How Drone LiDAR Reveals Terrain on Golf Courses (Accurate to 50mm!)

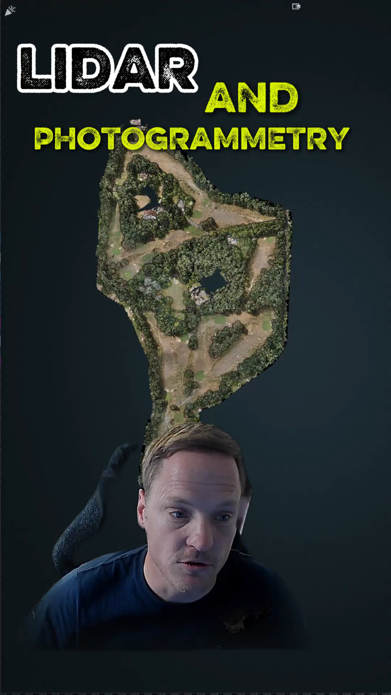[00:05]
Lido and photogrammetry combined over a 70 acre site.
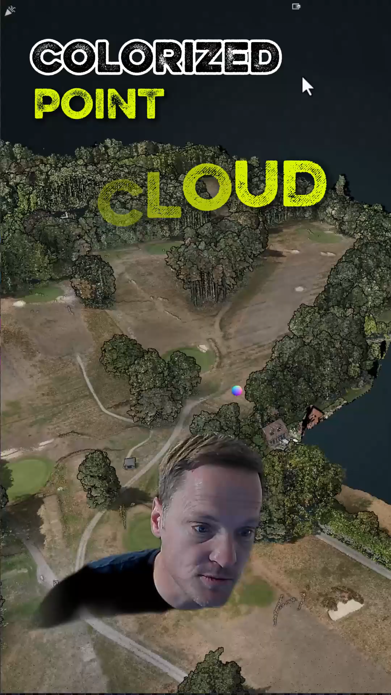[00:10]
Now the beauty of this is you get colourised point cloud, accurate terrain including bunkers,
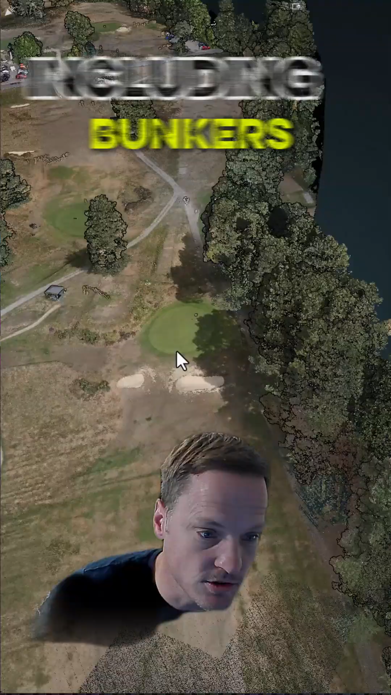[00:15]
dips, rough and the green. Trees in your way? No problem, let's get rid of them.
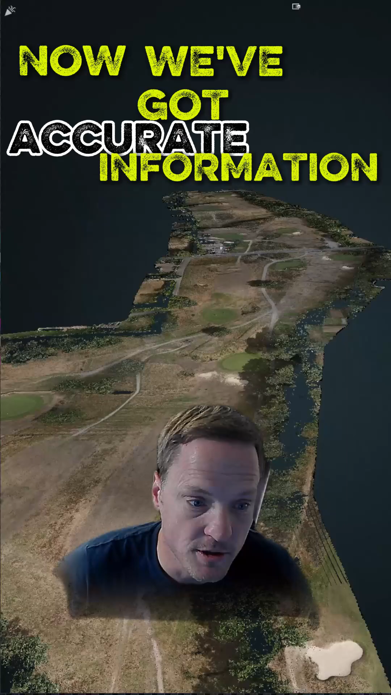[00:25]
And now we've got accurate information, tied to OSGB, ready for extraction for CAD with detailed levels,
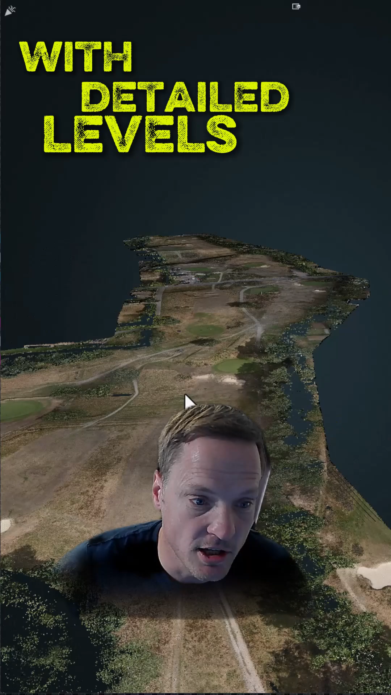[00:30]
with or without the vegetation, all captured within a day.